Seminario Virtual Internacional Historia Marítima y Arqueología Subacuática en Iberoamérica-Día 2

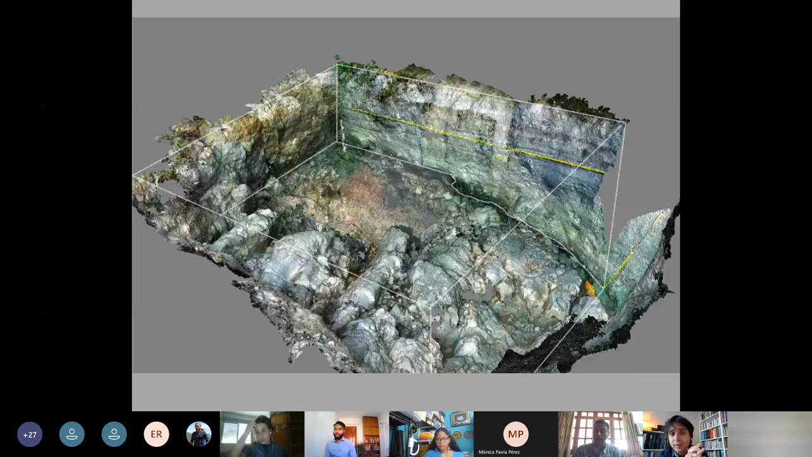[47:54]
común de usar la fotogrametría pero también a los niveles no solamente de cañones en la forraje o pesos pero también de los sondeos estratigráficos en este caso tenemos un sondeo de 4 metros sobre 4 metros y como hemos registrado todo durante el análisis del material podemos a nuevo visitar explorar el sondeo que hemos excavado con diferentes niveles con la morfología y realmente registrado todo en este caso también me gusta demostrar esta